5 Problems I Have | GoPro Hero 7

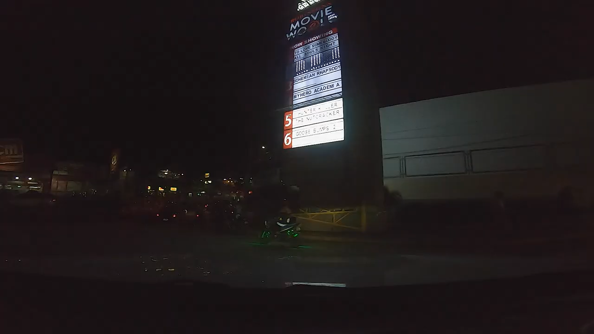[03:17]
light but you can really notice some grain or maybe some noise especially when there is a very limited source of light but